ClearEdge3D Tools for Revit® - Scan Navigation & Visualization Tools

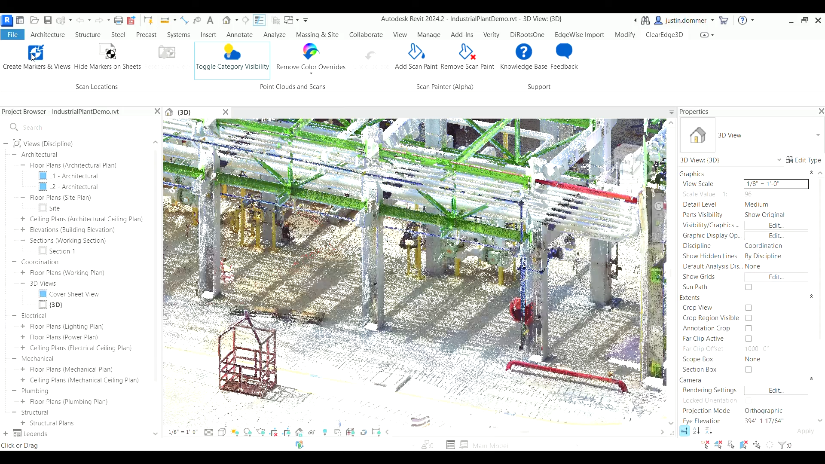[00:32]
Before we get down to business make sure that you've created your scan markers.
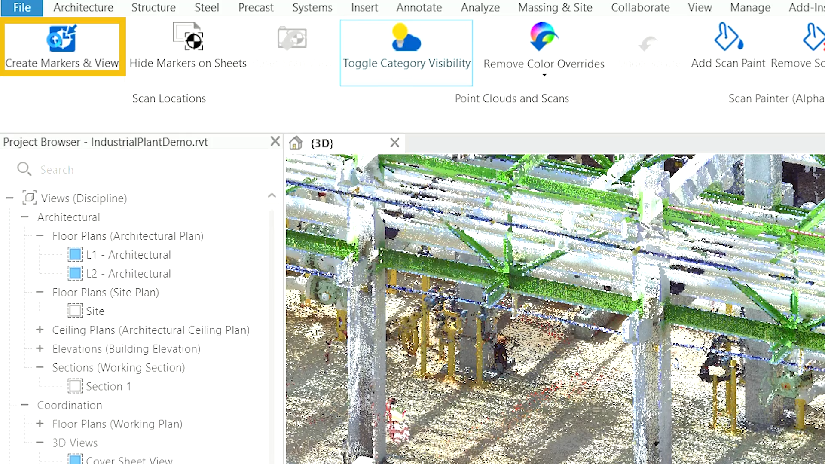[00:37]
Navigate to the ClearEdge 3D tab and click the create scan markers and views button. This action will place scanner orbs within your Revit project corresponding to each scan position.
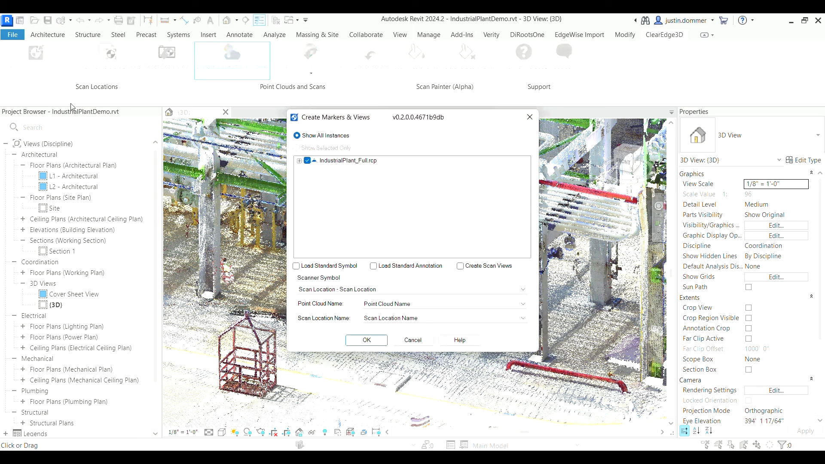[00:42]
This step is essential at the beginning of every project when you intend to use the plugins capabilities.
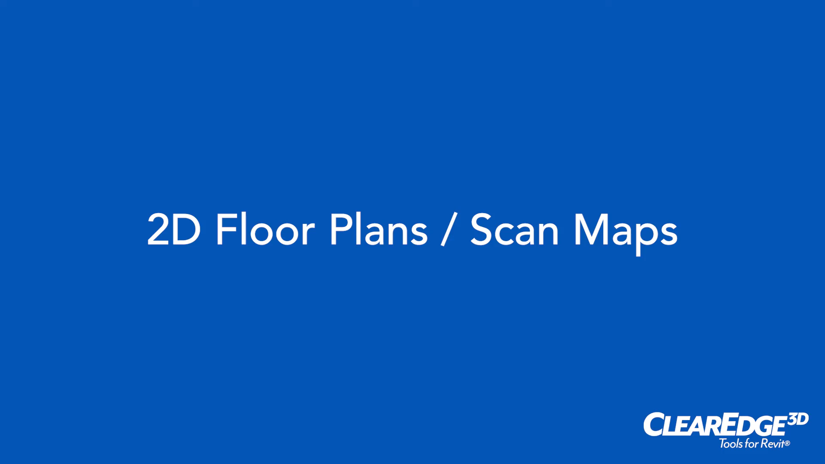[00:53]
Once scanner orbs are in place they seamlessly integrate into your 2D floor plans. This allows you to effortlessly correlate scan positions with your project's layout.
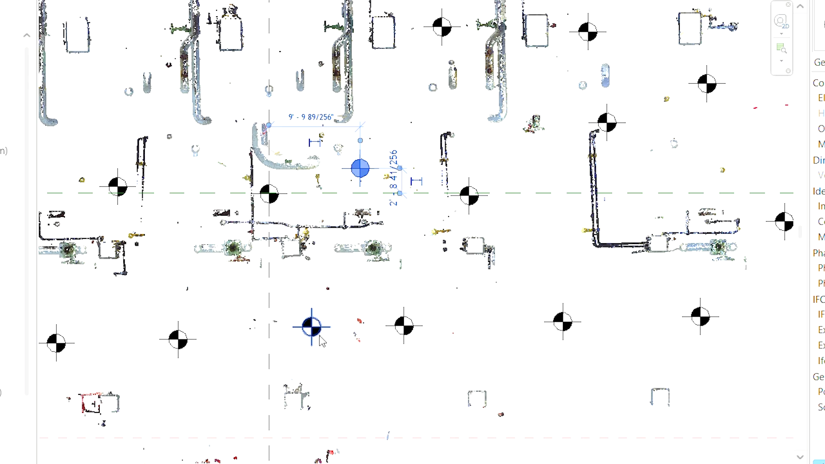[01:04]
This visualization can help you to provide context on how the point cloud data was captured on your project.
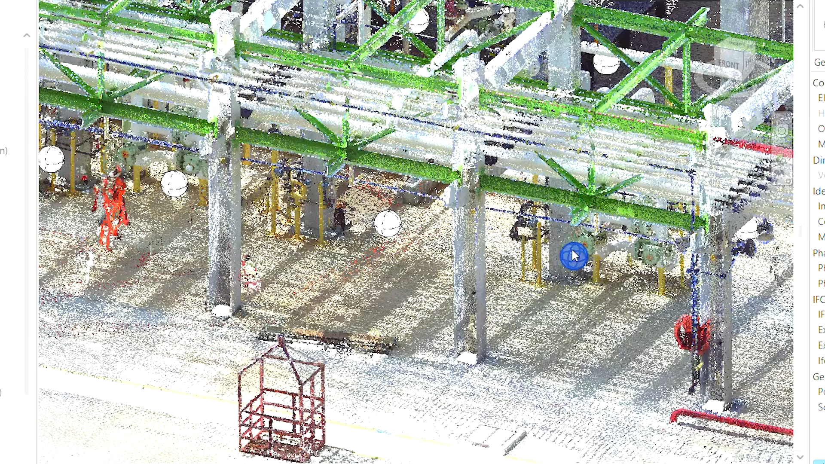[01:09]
Now let's talk about scan views.
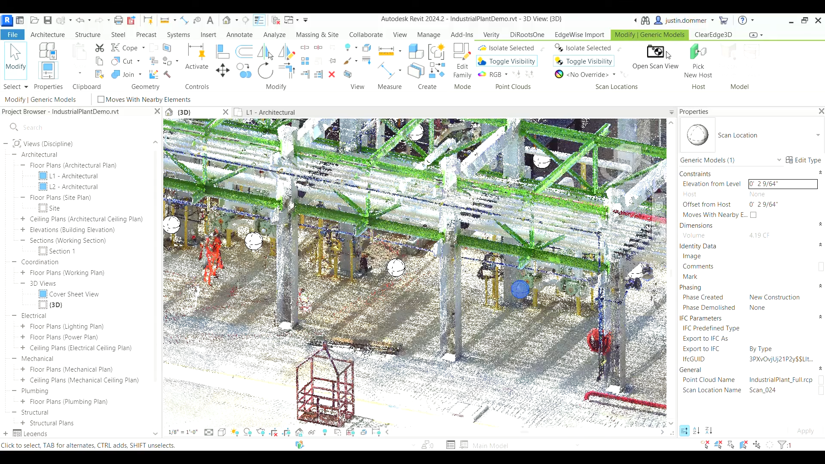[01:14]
No more toggling between Revit and recap. With the scan views you can seamlessly navigate and visualize scans directly in the Revit environment.
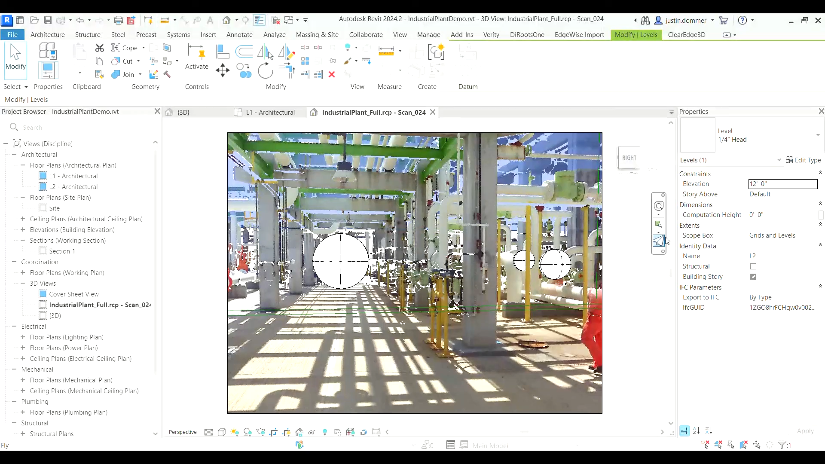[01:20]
Simply click on your desired scanner orb then click open scan
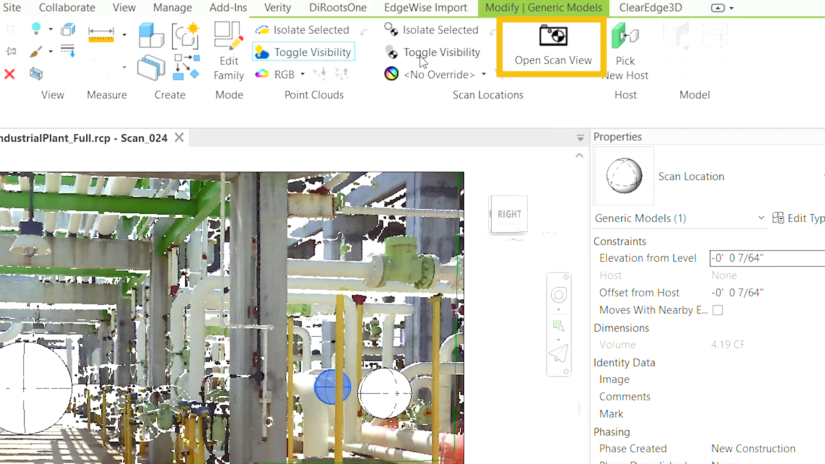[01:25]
view under the modify tab to create a perspective view at the origin of the scan.
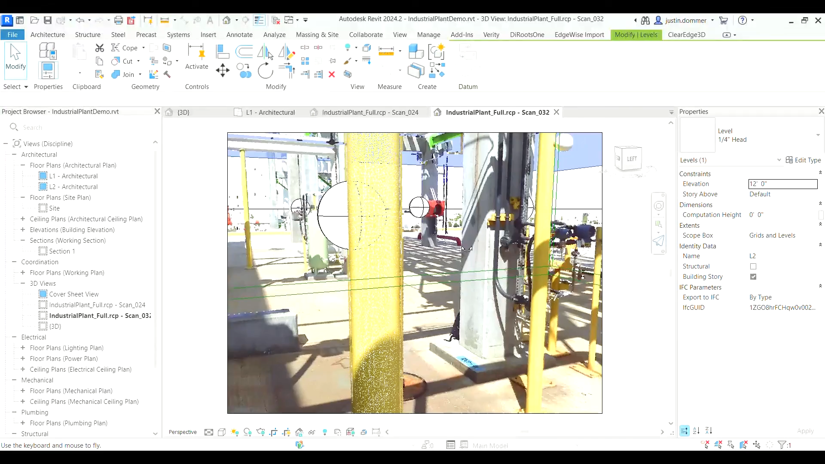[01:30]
Stay tuned for more instructional videos on how you can elevate Revit's point cloud potential with ClearEdge 3D.